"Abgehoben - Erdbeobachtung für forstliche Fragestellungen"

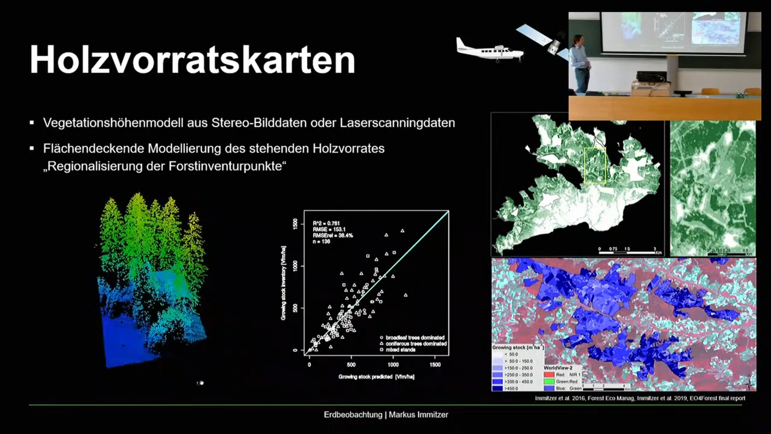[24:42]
Und dadurch haben Sie für Ihren gesamten Betrieb, für jeden einzelnen Waldort, wissen Sie dann, wie viel Holzvorrat dort steht. Es können sowohl Leserscan-Daten sein, beziehungsweise gibt es dann auch die Möglichkeit von Bildern, die aus zwei Blickrichtungen aufgenommen worden sind, Oberflächenmodelle zu generieren. Das nächste Beispiel, das ist auch mein Forschungsschwerpunkt der letzten Jahre gewesen,